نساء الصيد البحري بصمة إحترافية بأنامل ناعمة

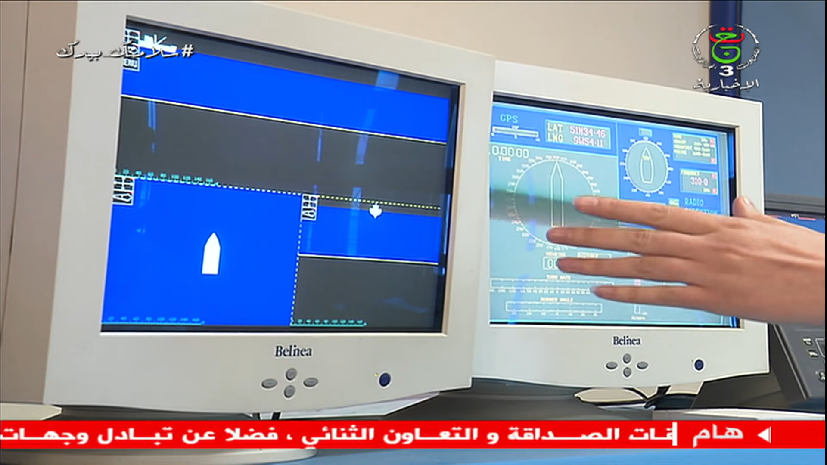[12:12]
هنا راكم تشوفوا لو سيستيم دو فيزياليزاسيون، هنا نقدروا نعرفوا لونجان تاعنا اسكو لحق لا بروفوندور اللي راني حبتها ونحب.